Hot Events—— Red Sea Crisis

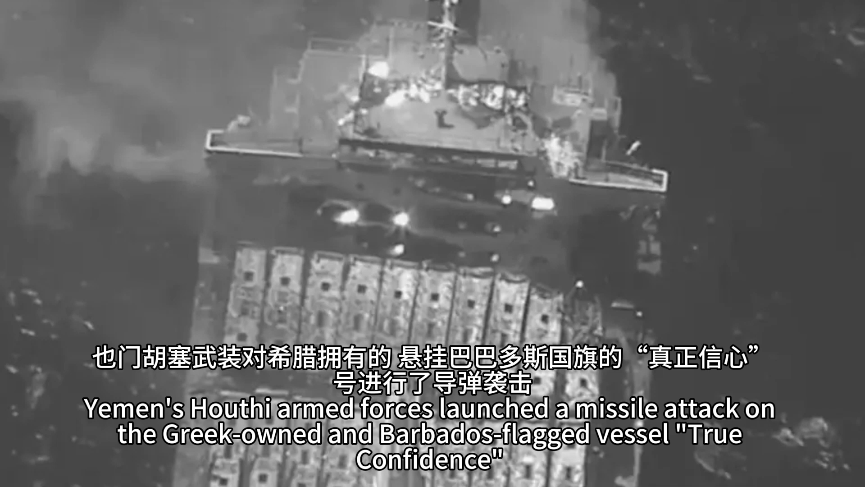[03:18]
causing the ship to catch fire approximately 50 nautical miles off the coast of the Yemeni port of Aden.